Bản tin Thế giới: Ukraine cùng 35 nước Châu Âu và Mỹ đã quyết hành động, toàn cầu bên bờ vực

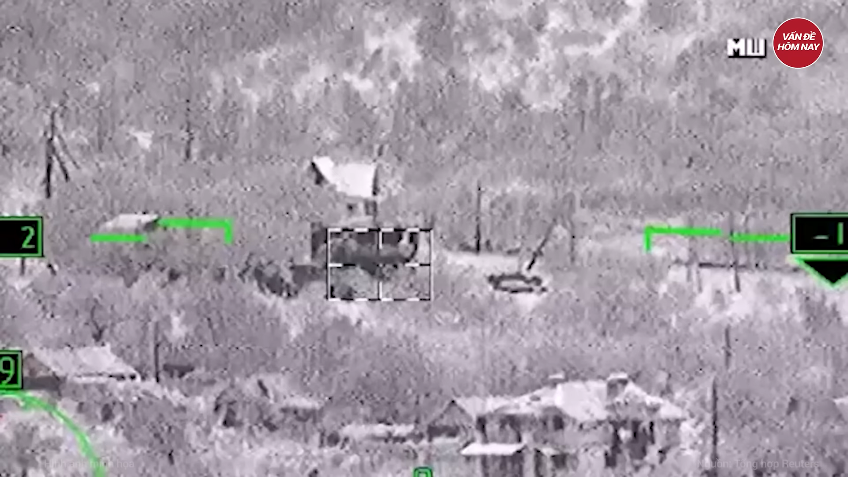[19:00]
Với việc nén 5 quả bom lượng FAP xuống thành phố
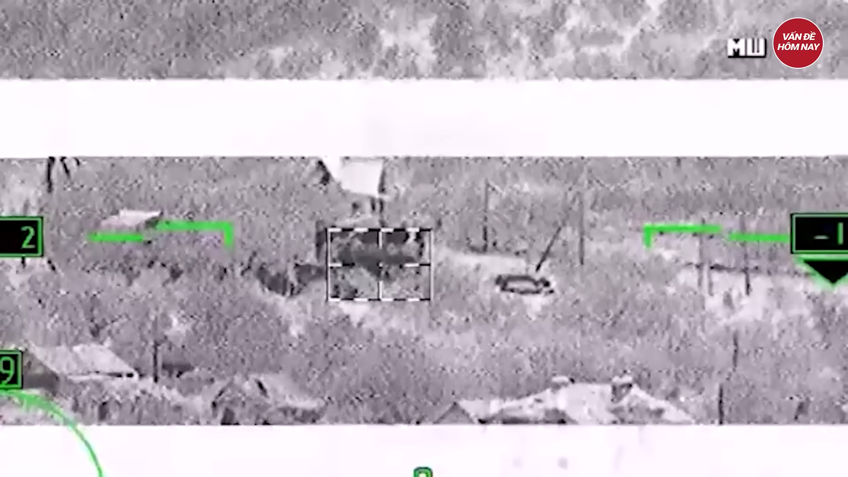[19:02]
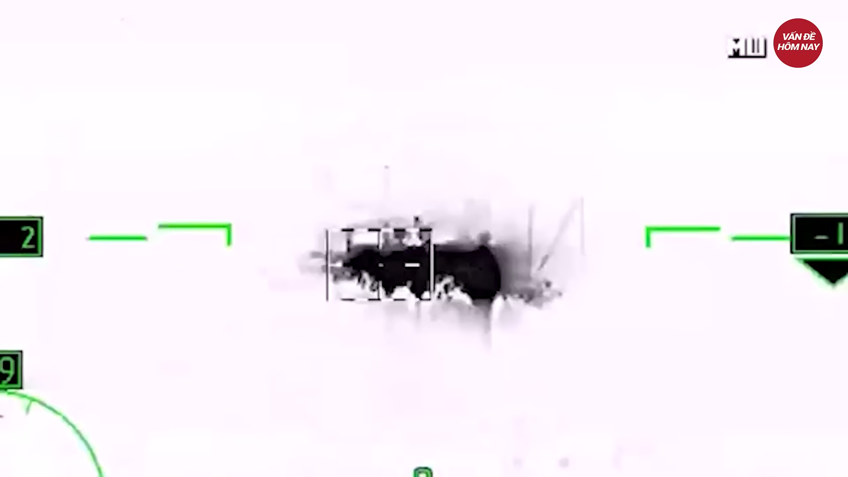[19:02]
Trong bối cảnh Nga đang đẩy mạnh Các buộc tấn công trả đũa lực lượng Kiev tại Kursk Bộ Quốc phòng Nga mới đây
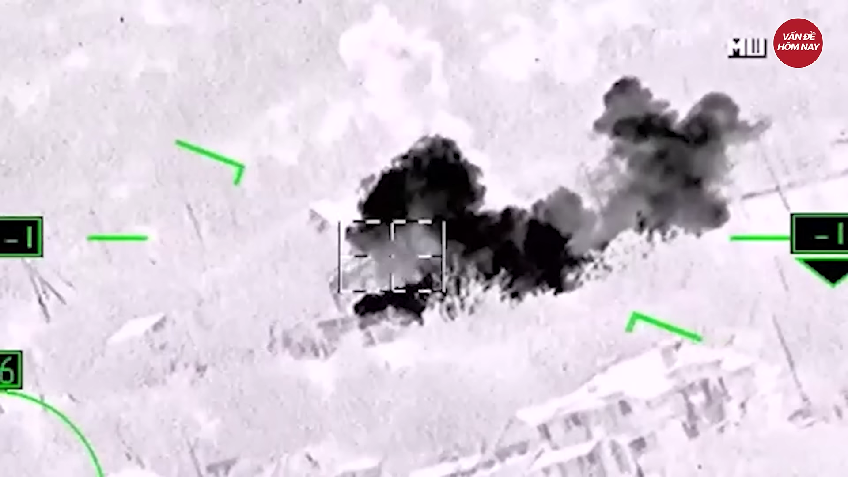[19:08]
tuyên bố Lực lượng nước này đã phá hủy Một cứ điểm chiến lược của Ukraine Ở khu vực này Trích dẫn thông